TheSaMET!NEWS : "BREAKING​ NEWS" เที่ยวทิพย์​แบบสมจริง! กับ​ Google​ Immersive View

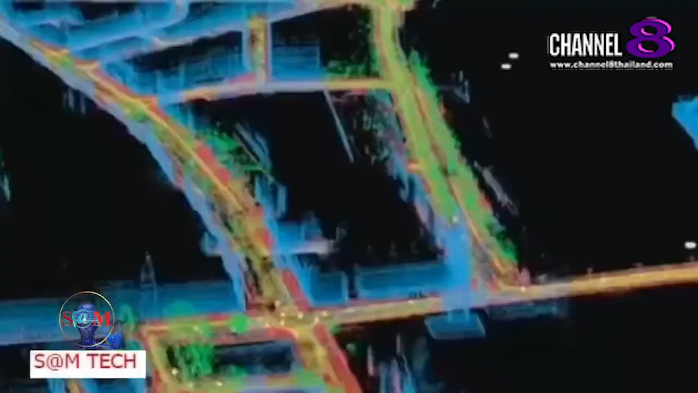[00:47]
มาพระสารเข้ากับภาพที่ได้จาก Google Street Viewห